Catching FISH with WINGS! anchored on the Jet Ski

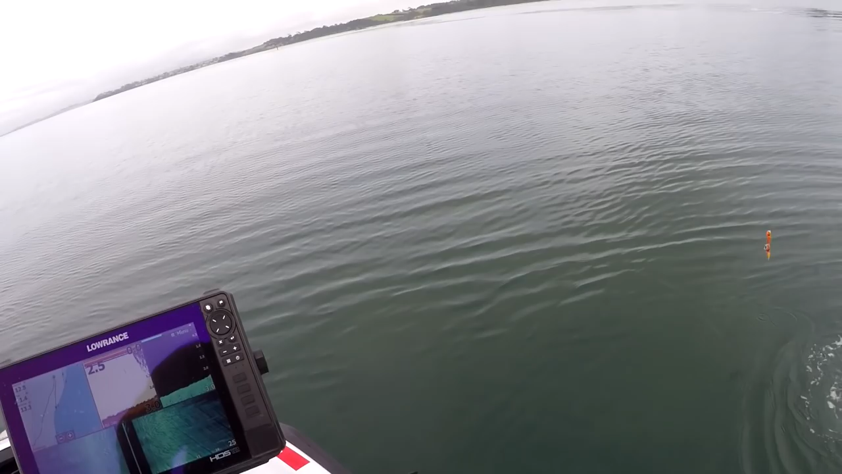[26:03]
that's crazy two and a half meters and I can actually see the bottom don't